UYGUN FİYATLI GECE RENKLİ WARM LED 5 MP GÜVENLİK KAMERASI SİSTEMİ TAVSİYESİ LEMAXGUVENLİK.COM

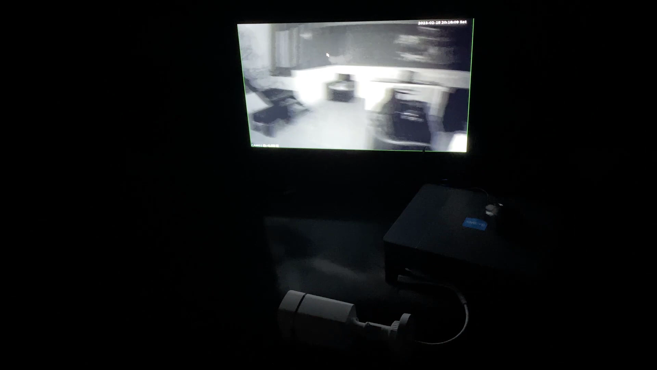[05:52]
Demin söylediğim gibi normalde bütün kameralarda gece siyah beyaz oluyor. Görüntü nasıl? Görüntü gene kötü değil. Normal kameranın yani görüntüsü tabi elimde normal bu HD kameralarda. Kameranın sabit olması lazım. Yani şöyle sallamamamız lazım. Ben gayet gece görüşünü de beğendim. Gayet iyi. Evet.
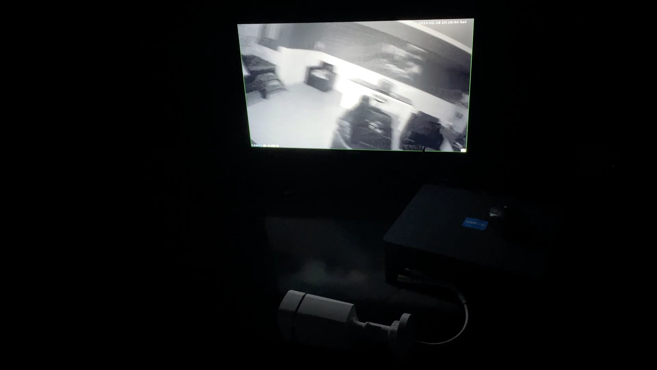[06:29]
Evet. Normal IR LED gece siyah beyaz kameramızın gece görüntüsü böyle. Şu an hiç ışık yok. Yani olduğumuz ortamda hiç ışık yok arkadaşlar. Şöyle göstereyim kamerayı da şöyle. Sıfır ışık. Yani bir güvenlik kamerası 6 Atom LED'e göre çok çok iyi. Yani gayet iyi. Evet.